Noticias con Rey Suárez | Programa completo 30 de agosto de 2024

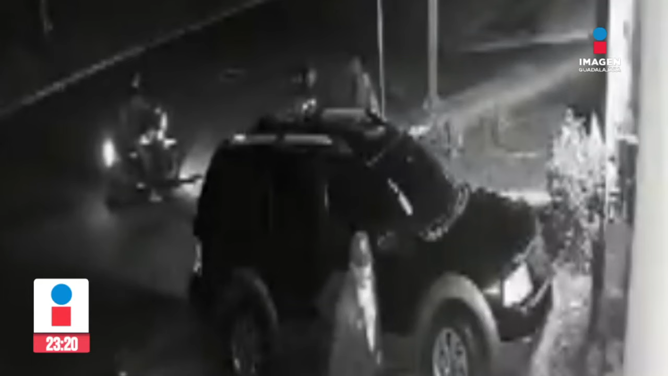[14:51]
El video, que dura un poco más de 20 segundos, se observa cómo uno de los sujetos que iba a la motocicleta se acercó al ciudadano. Lo amenaza con una pistola, no le entrega nada. Fue la molestia por parte de Lampón, quien le disparó, para después huir junto con su cómplice. Hasta el momento no se ha notificado sobre la detención de este par de delincuentes.